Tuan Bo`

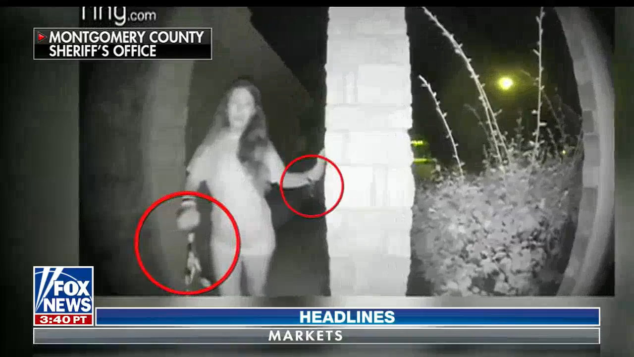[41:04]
Police in Montgomery County, Texas, now searching for that mystery woman, reviewing this surveillance footage from one of the homes. This all happened around 3.30 in the morning.
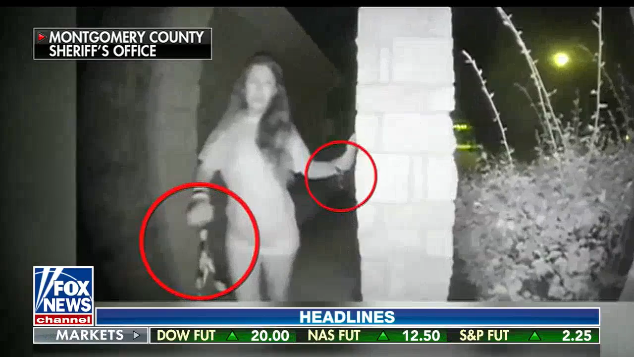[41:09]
The woman doesn't match any missing persons reports. But still, that is the same.